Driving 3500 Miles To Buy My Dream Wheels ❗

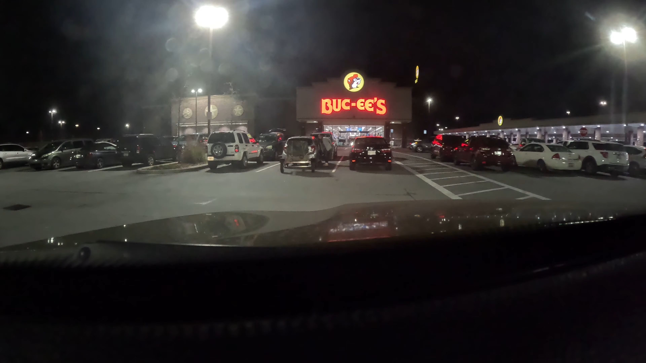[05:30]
Alright, you guys, so we're about to get out of Georgia, and we stopped at this place called Buc-ee's, or Buckeyes, or some shit like that.